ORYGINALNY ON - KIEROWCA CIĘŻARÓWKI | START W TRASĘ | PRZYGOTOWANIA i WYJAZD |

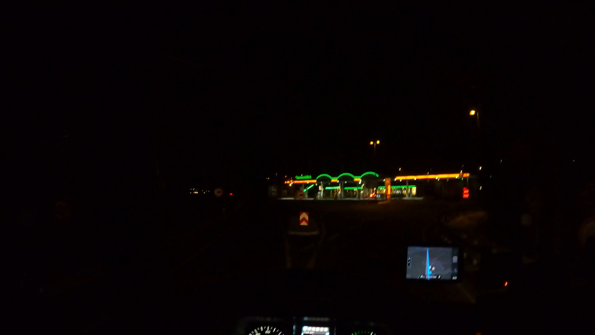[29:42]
Jest kompletna. Masakra. Nie ma. Miejsc. Do parkowania. Zobaczcie. Tu już pokazuje że jest zero. Także podejście wam że. Nie mam na co liczyć że zaparkuje. Tu już nie można stać. Liczę na to że może coś się zepsuło. Na lewą.
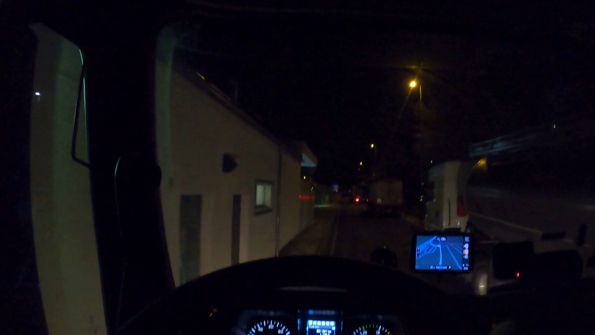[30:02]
Na lewą tupie. Po stu metrach. Skręć w lewo. Następnie. Lekko w prawo. Tu jak widzicie. Pozasłaniane koszami. Żeby nie zaparkować. Busami się poparkowali. No niby tutaj. Wszystko jest dla busów. Porobione. Lekko w prawo.
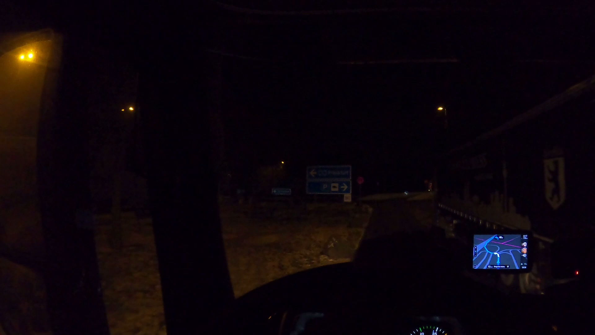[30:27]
Także. Nie ciekawie. Wjedziemy tu na ten parking. Tutaj jest tak że. Lekko w prawo. Jak wcześnie wyjeżdżasz. A pięć. Czterysta pięćdziesiąt jeden.
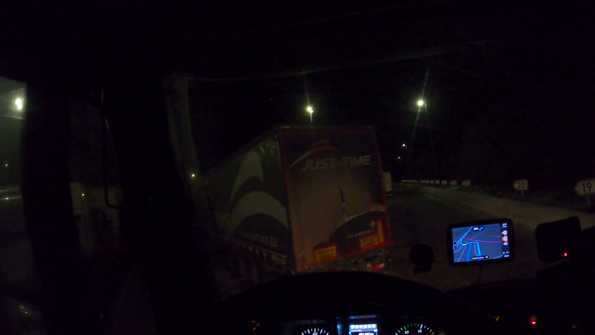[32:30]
Odpytam na radiu jak tu jest. Ze staniem za dupami. Myślę że tu stoją. Także spoko. No niestety się nie udało tam zaparkować. Tym samym pogrzebałem całą możliwość zaparkowania. Gdziekolwiek. Tam za tymi dupami. Powiem wam że za bardzo wystawali. I ja nie miałem jak się schować. Tam było bardzo wąsko. No i ktoś kto by przechodził tam.
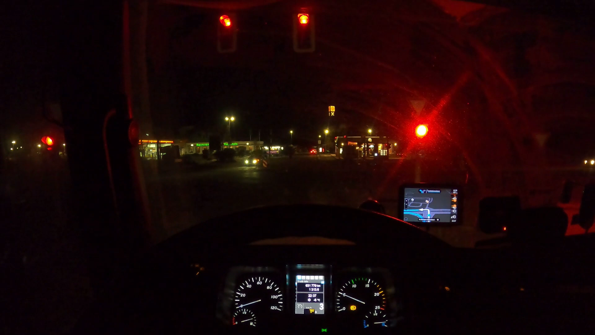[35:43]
Znaczy. Jeżeli znajdę jakąkolwiek wolną rajkę. Albo jakikolwiek wolne miejsce. To będzie to po prostu graniczyło z cudem. Tak. Jest. Nie ma innych cudów. To jest. Jedyny cud jaki tylko. Się może wydawać. To że tutaj będzie miejsce. Ja na tym parkingu. Kiedyś stałem. Po dwustu metrach. Skręć w lewo.
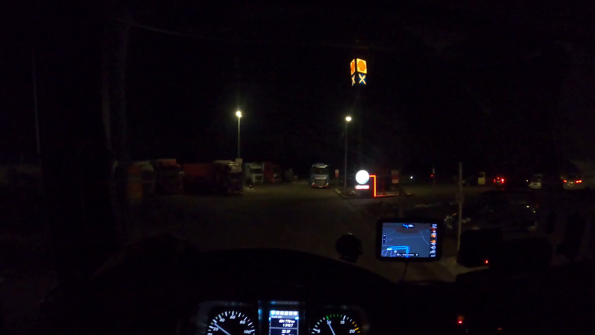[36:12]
Następnie. Na końcu drogi. Skręć w prawo. Tu jest. Coś wolnego. Nie. Czekajcie.
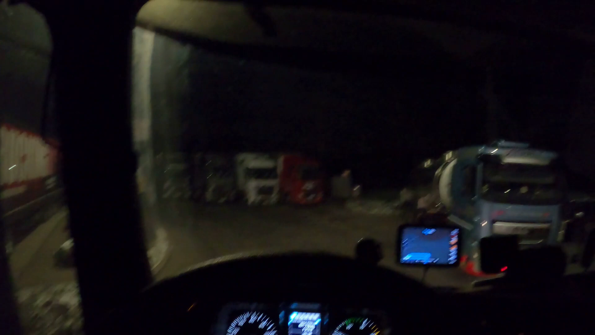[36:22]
Bo ja wjeżdżam od lupy. Stronę ten park. Tak.
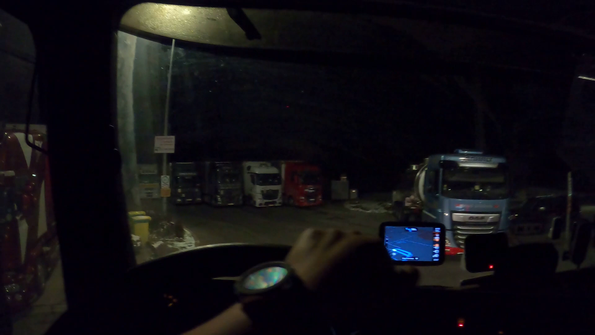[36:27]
No nic. Przejdziemy dookoła. Zobaczymy. Może coś się trafi. Tu jest. Nie. Nie ma wolnej rajki. To jest solowa. Po 70 metrach. Skręć w prawo. Następnie. Pojedź autostradą. Skręć w prawo. Następnie.
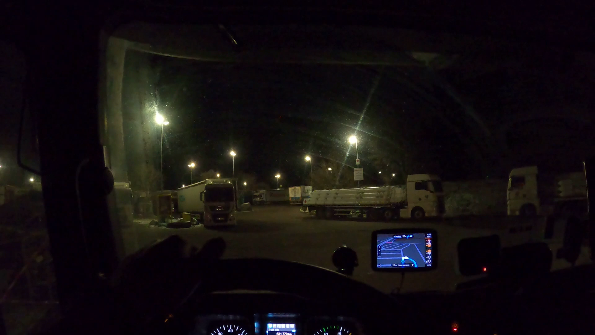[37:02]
Pojedź autostradą. Kiedyś tutaj. W tym rzędzie stałem. Widziałem jak ktoś wyjeżdżał. To powiedziałam, że nie znalazł po prostu miejsca.